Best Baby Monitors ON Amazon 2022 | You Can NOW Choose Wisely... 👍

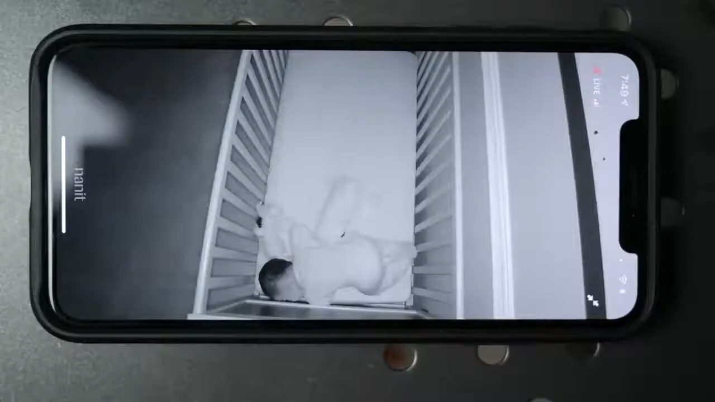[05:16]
All right, number one, picture and sound quality. No doubt, best in the biz on the NanoPlus.